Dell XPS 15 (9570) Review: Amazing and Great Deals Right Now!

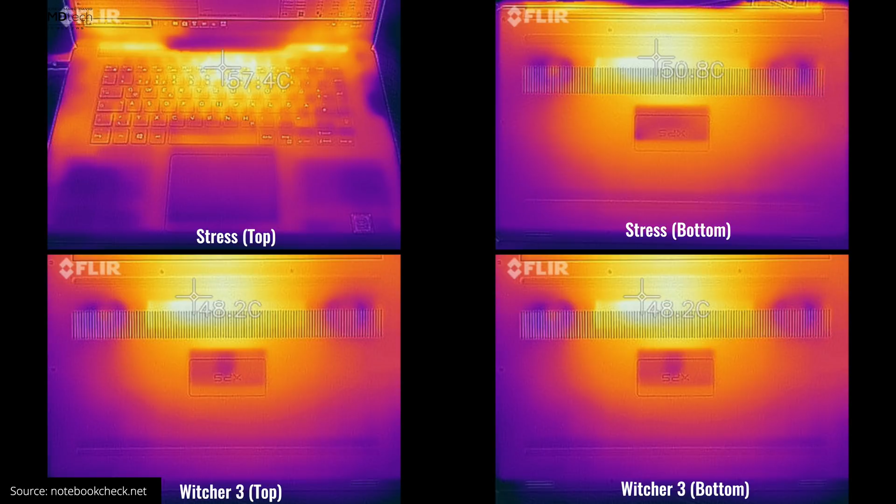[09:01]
As you can see the stress on the top didn't get overly hot. And when under Witcher 3 test on the bottom it didn't get overly hot either. Stayed relatively cool and I thought they did a good job.